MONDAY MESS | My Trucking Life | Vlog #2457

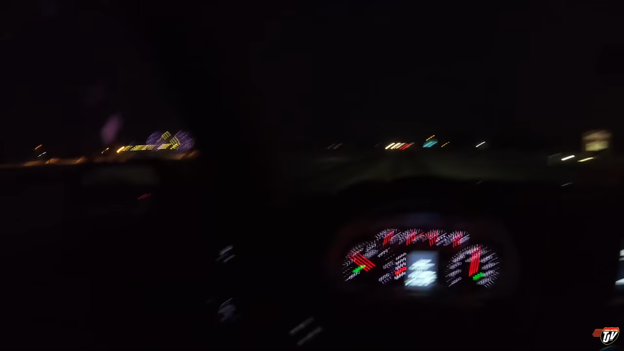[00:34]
They still got their Christmas lights up there at the municipal office. That's nice. That's nice. And what's that coming up behind me there? I don't think the camera's quite picking it up. There's sunlight on the horizon. Oh, sunlight on my way to work. That's a good sign. It's going to be a good day. Well, the light is still purple. I don't know if you can tell in this